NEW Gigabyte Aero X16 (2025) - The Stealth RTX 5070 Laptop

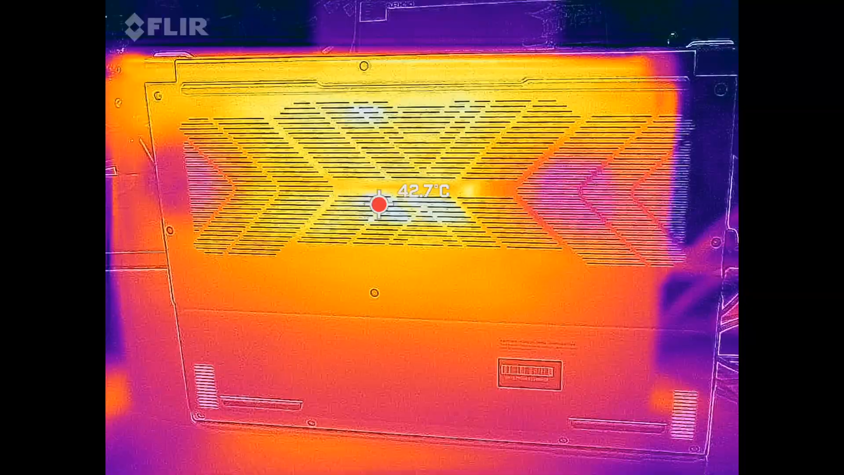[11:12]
On screen: spot 42.7°C
think the fans did a really good job there the venting of course certainly helps there and then when it comes to the top of the keyboard over there you see there's a couple hot spots there 43 degrees celsius or so not really that bad and when you place your fingers where you're typing never getting overly hot so i think overall they
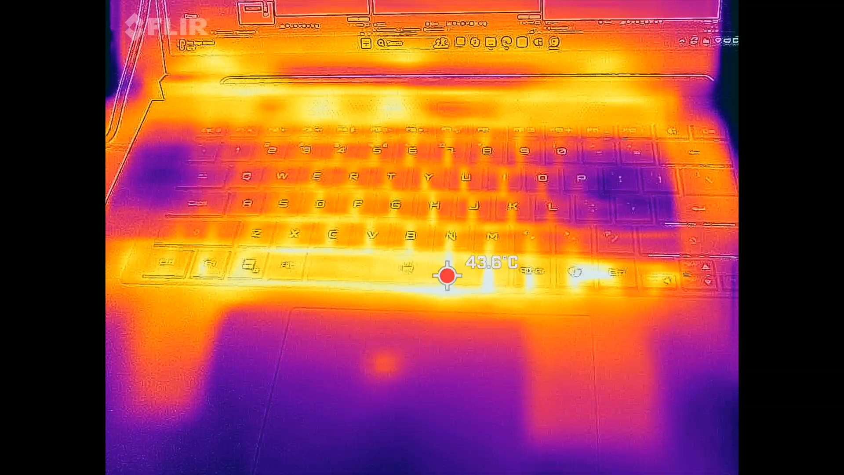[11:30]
On screen: spot 43.6°C
did a pretty decent job here when it comes to the surface temperatures now the power supply the 150 watt power supply never got overly hot either it did warm up a little bit even under load but of course remain